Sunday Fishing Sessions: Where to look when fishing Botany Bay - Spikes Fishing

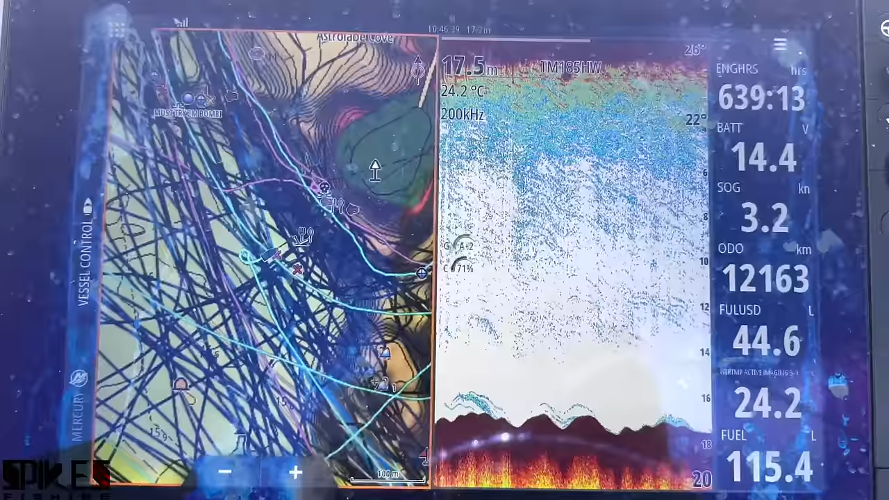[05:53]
On screen: depth 17.5 m, water 24.2°C, speed 3.2 kn
So far, it's just sand. A lot of sand here.
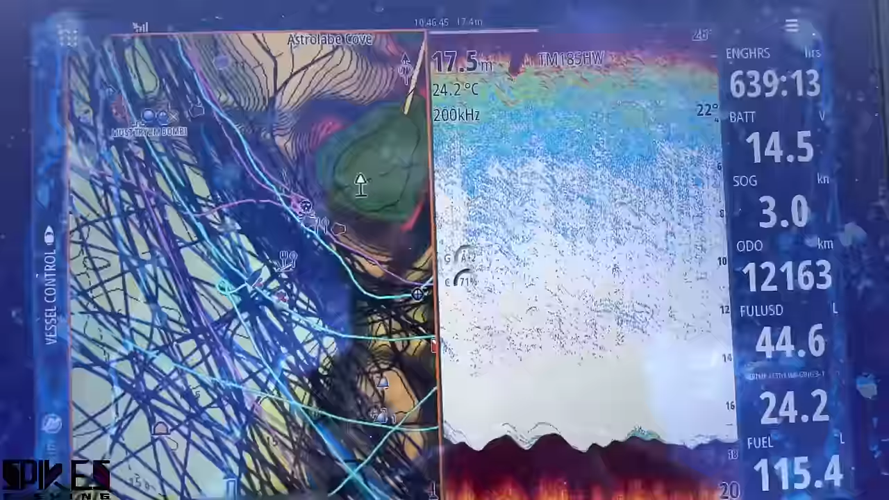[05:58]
On screen: depth 17.5 m, water 24.2°C, speed 3.0 kn
I've got a few marks. There's the wreck, which is like the bommie right there. There's a few marks, but I've never stopped to fish them.
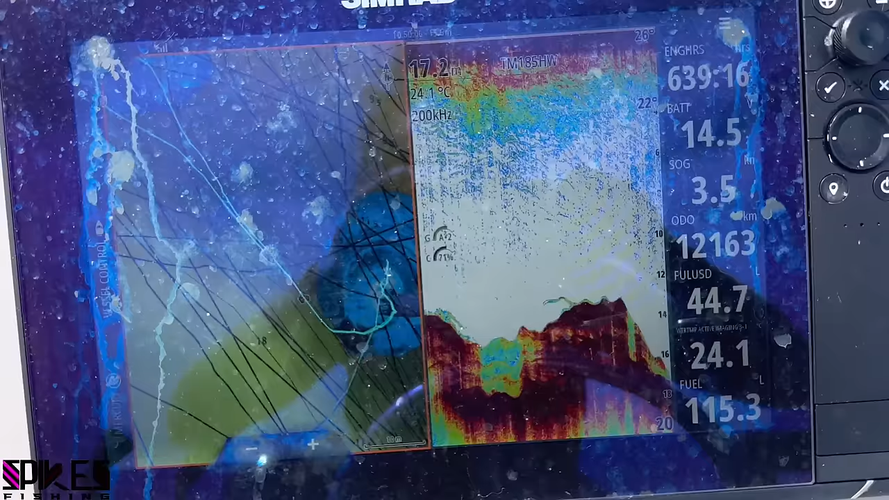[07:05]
On screen: depth 17.2 m, water 24.1°C
I've just chucked a Yui to come back.
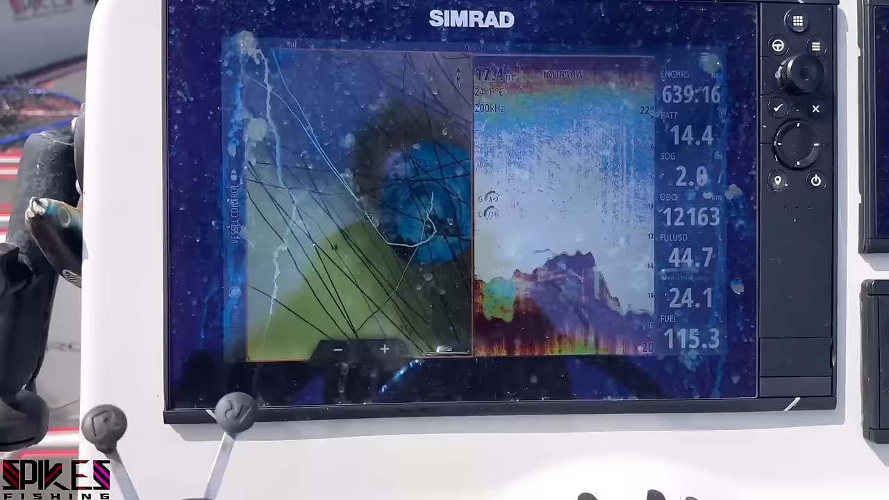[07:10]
There's a hole. I marked it.
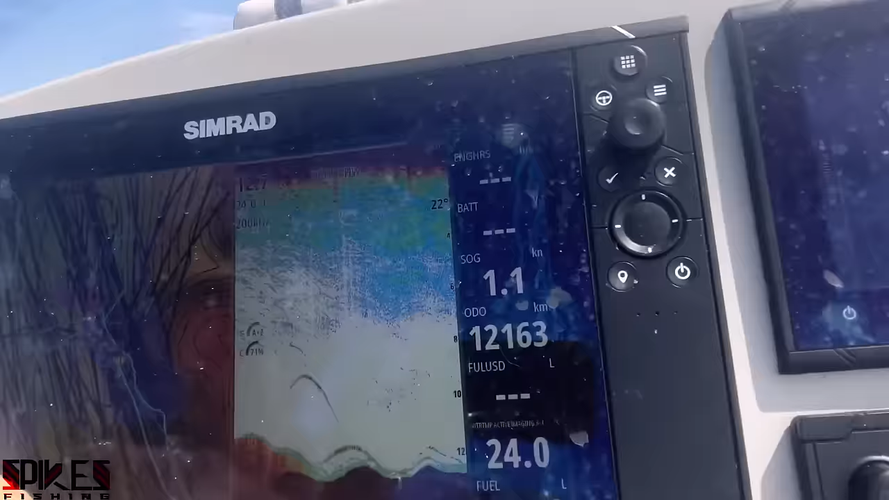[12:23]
Behind the fairy wharf, I reckon that's a kingie or a salmon.
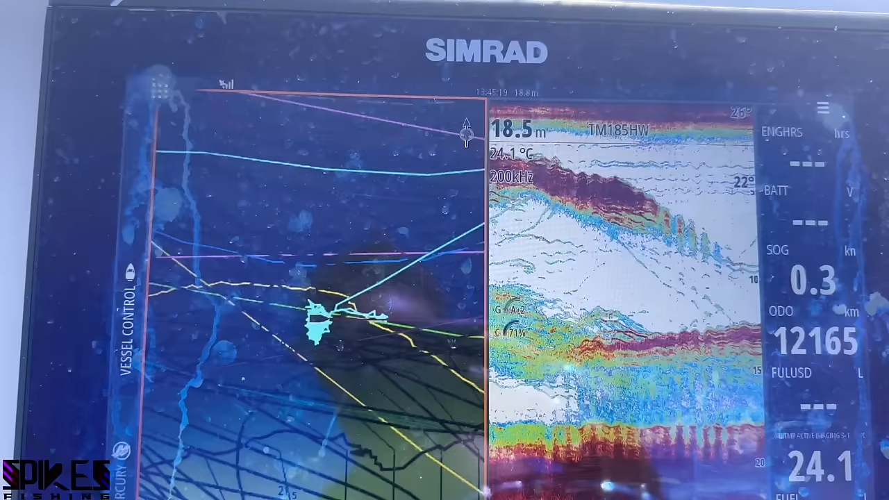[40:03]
On screen: depth 18.5 m, water 24.1°C, speed 0.3 kn
That is the sounder. You can see
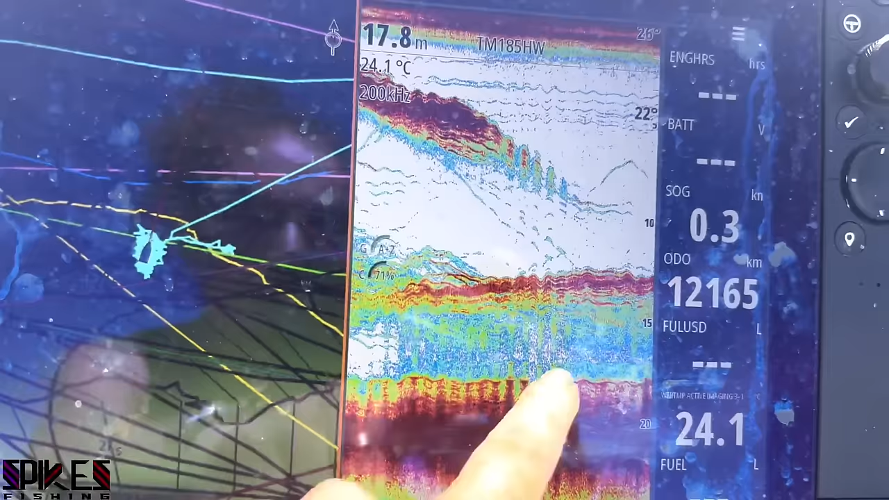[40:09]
On screen: depth 17.8 m, water 24.1°C
bait, predators,
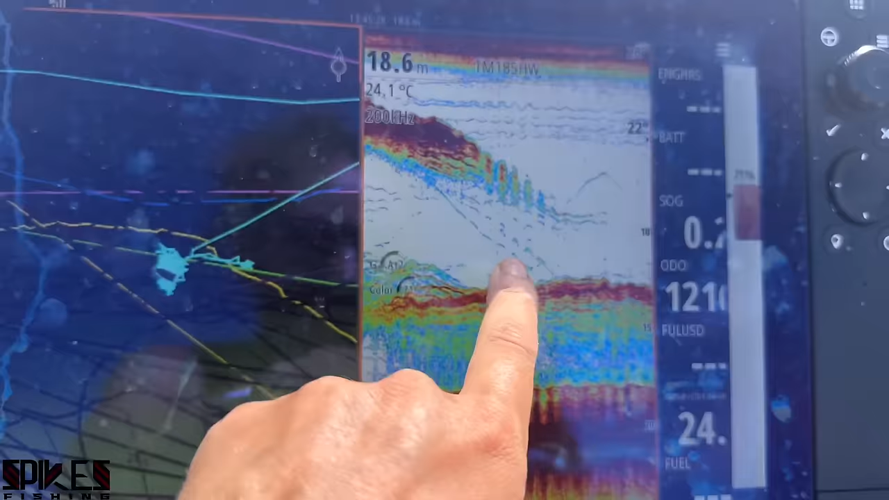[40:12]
On screen: depth 18.6 m, water 24.1°C
and other stuff. Look at that.
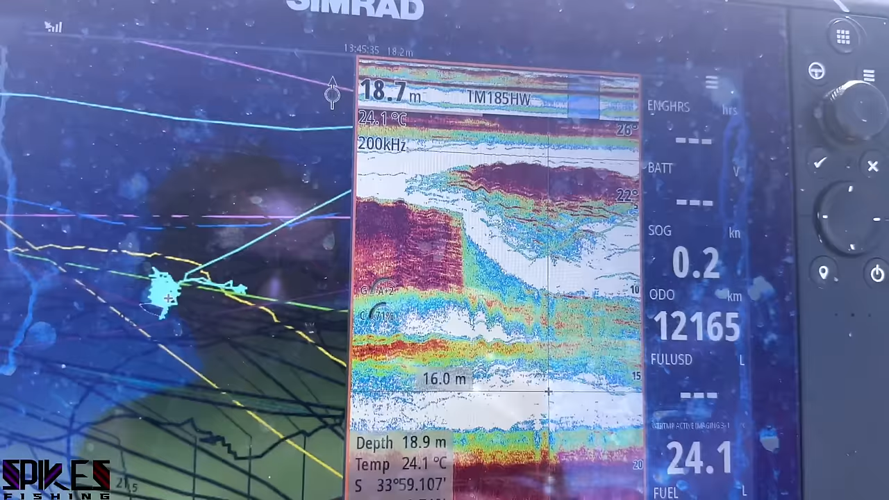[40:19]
On screen: water 24.1°C
Big predator forcing that bait into that shape.